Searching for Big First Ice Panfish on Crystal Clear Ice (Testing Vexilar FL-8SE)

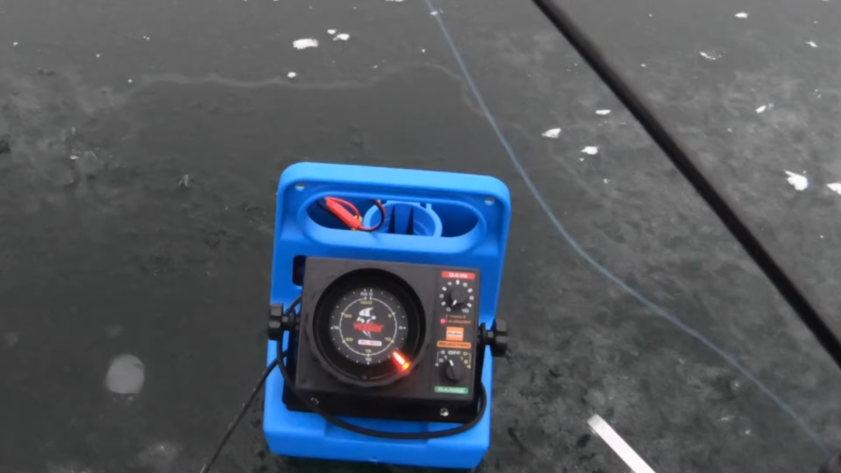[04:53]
Look at that feeding frenzy down there. Holy crap. Can't even tell the individual fish.